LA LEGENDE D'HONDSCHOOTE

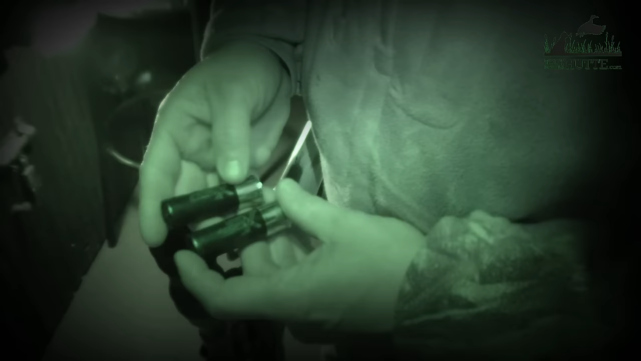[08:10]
Dans le canard, si tu veux, je mets deux extended. Ça me permet de tirer assez loin.
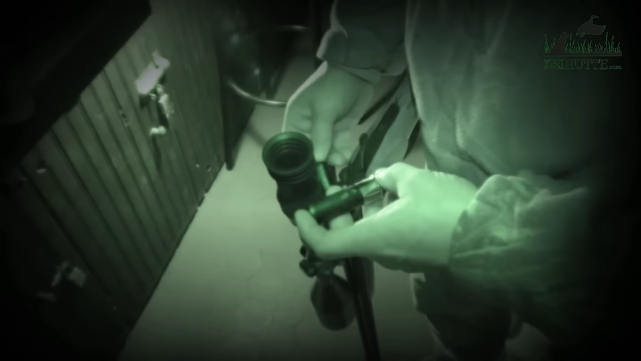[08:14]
Très bonne cartouche à un aïeul en fait. comment dire, plus de plomb.
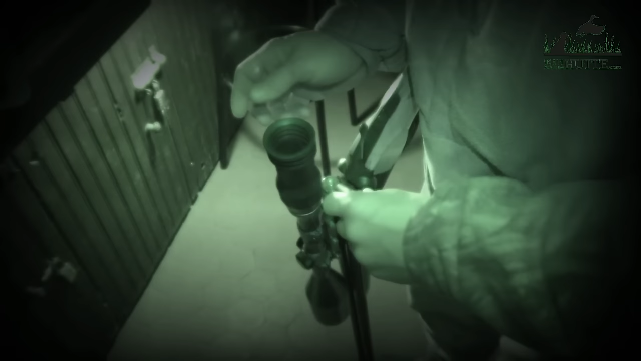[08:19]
Très bonne cartouche. Bon, c'est pas donné, mais bon, moi quand t'as une belle pose, t'es un peu plus sûr du résultat.
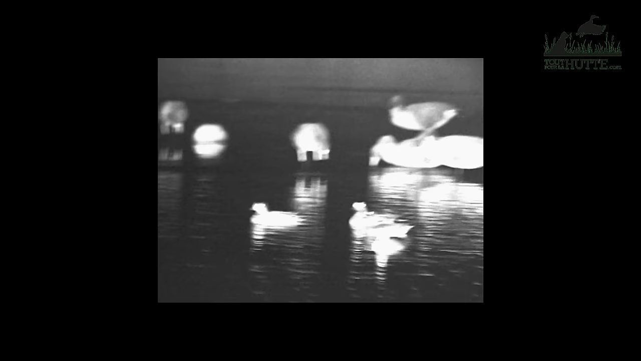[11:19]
Tu les vois ? Non. Ils sont là. Ça peut bon ?
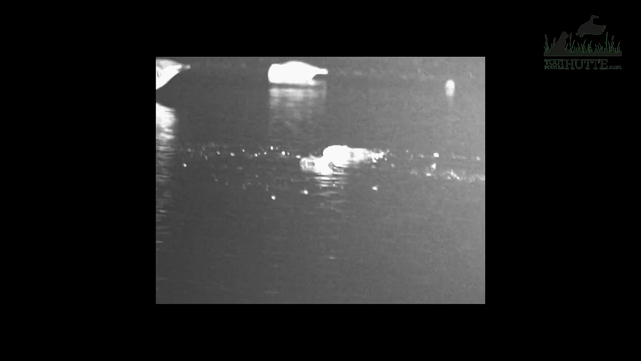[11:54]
Ouais, bah je vais aller chercher. Et à ce moment-là, je vois ces canards qui étaient là. On a fait strike. Mm-hmm. C'est bien. Et... quand j'arrive ici, je vois la masse. Ouais. Et pour moi, il y en a 4-5.
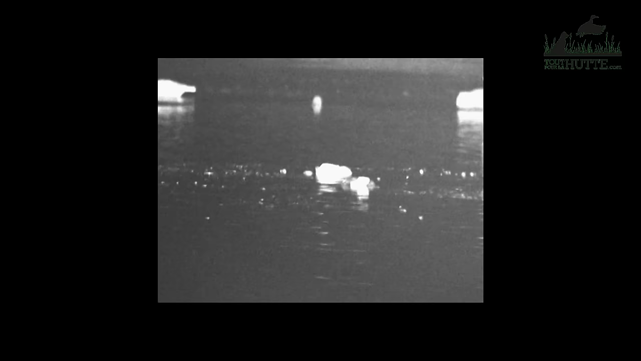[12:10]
Mm-hmm. J'étais sûr que c'était des ours. T'as vu le mouvement de Pékin, ça, ça. Ah, il est entendu dans le toit, il est bien parce qu'on va y taper dessus.
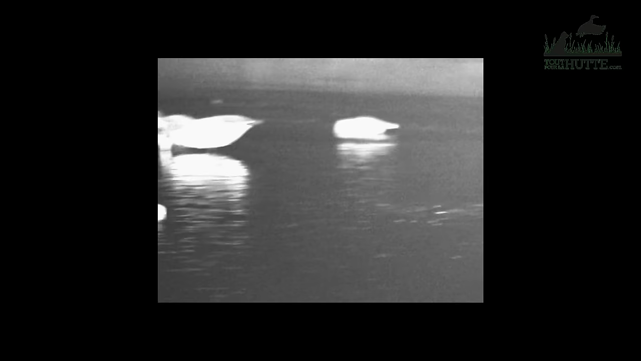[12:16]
C'est dur, mais. Ils sont pas cons.
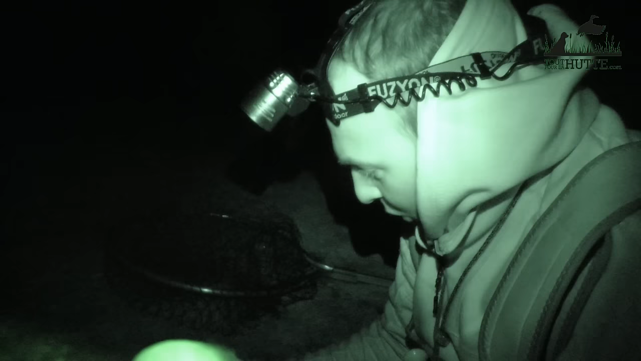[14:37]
Bon, je pense que c'est des canards qui sont un peu sur la Belgique, tu vois. Bon, lui est bien blanc. Tu vois, ils sont un peu sales.
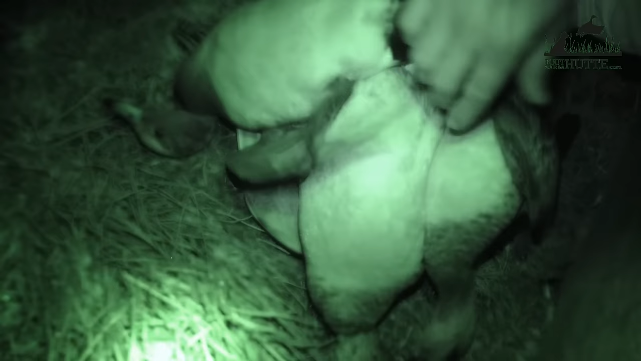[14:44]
Il y en a qui disent que quand c'est sale, ça vient de la mer.
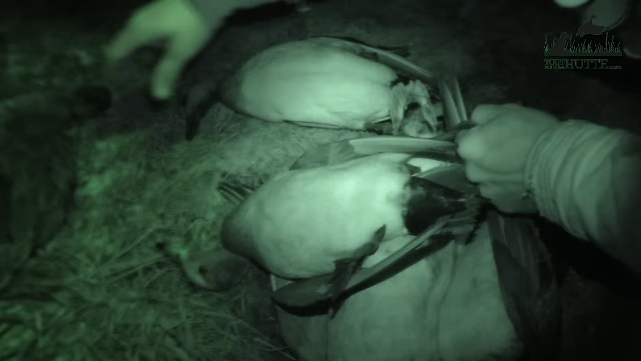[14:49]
Moi, je pense que quand c'est sale, c'est qu'ils sont dans les canaux, dans la boue ou dans...
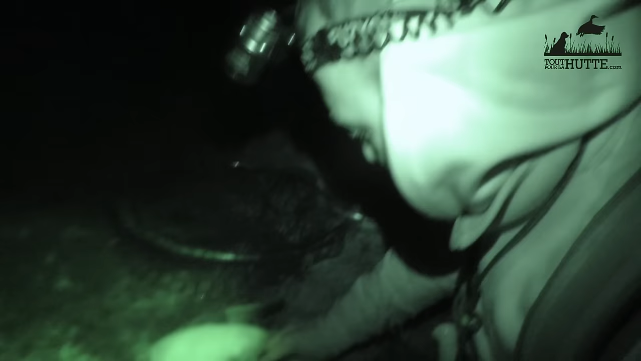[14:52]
Mais c'est du beau gibier. Toi, un vieux mâle.
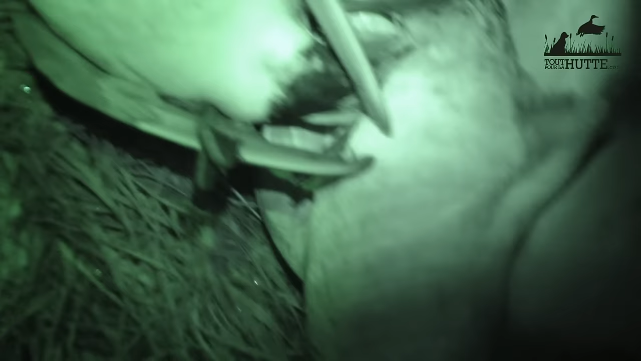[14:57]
Un jeune de l'année. Un autre mâle, tu vois.
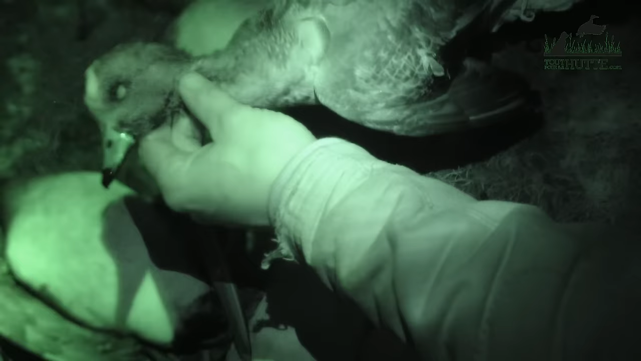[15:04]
Cette année, on tue quand même beaucoup de jeunes mâles, je trouve. T'expliques ça comment? Bah, peut-être qu'il y a une bonne reproduction. Bon, les jeunes sont plus frileux que les vieux. Les jeunes, ils se battent beaucoup plus facilement.
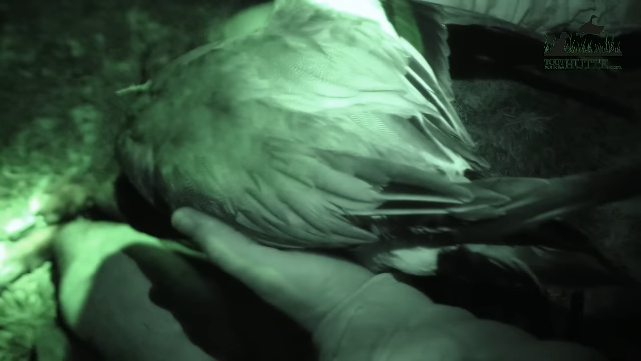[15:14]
Et tu vois, des beaux mâles comme ça, cette année, on n'a pas... Enfin, moi, personnellement, j'en ai pas fait énormément. Ils sont magnifiques. Hein. Bah, écoute...